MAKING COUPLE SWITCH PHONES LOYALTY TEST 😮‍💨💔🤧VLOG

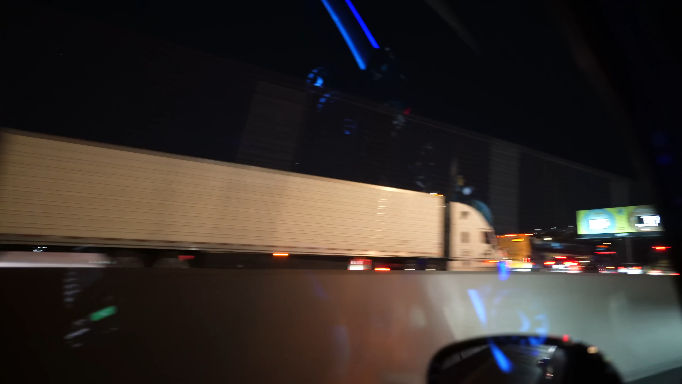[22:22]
So I was told that the parade is somewhere else because I went to a different location and they was telling me like the shit is on a different place.
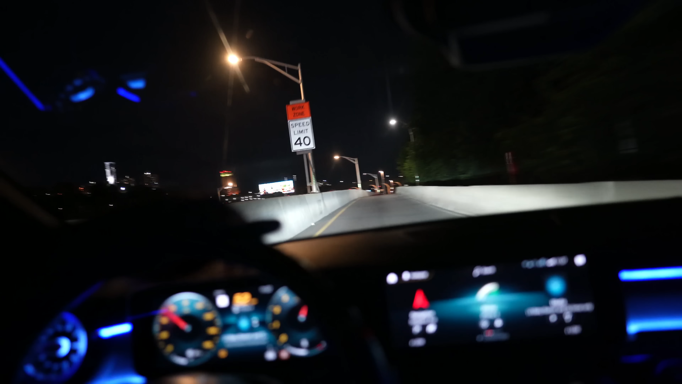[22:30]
So I'm going there right now. I'm on my way there right now.
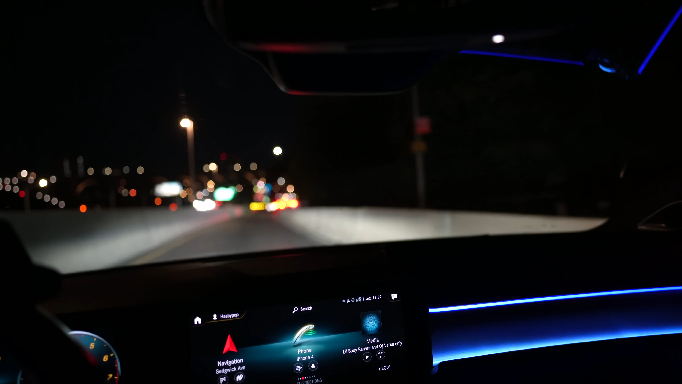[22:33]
And I might give y'all a little POV, but like the highway is so packed. Like that shit is crazy. Like now I took the local way just so, you feel what I'm saying? Like I took the local way, but the highway is OD packed.
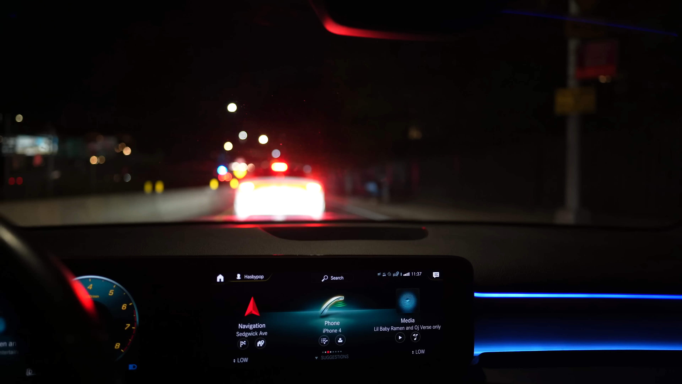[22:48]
Hopefully we could find the people in the parade or something, because this kind of crazy. I've been literally, nigga, we went to 149 and they were saying, oh,
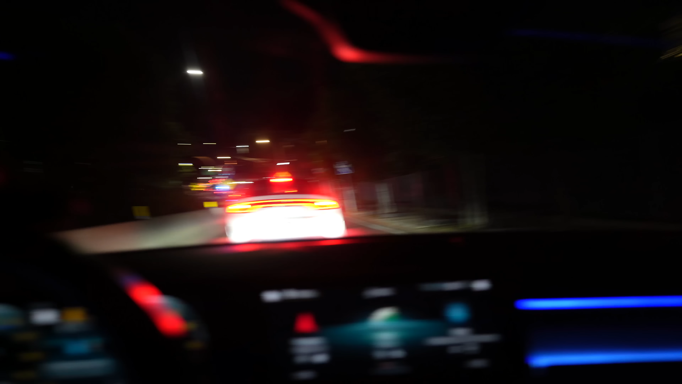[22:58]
like that's not where the parade is at, but it's so many cars up there. Like I don't think y'all could really see it because I'm holding the camera and it's not a zoom in lens, so you can't really tell.
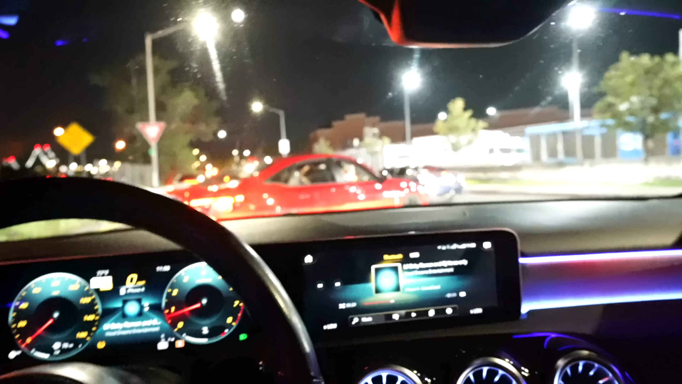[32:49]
But I think he about to scratch the bottom of his car. Oh, shit. He dead scratched the bottom of his car.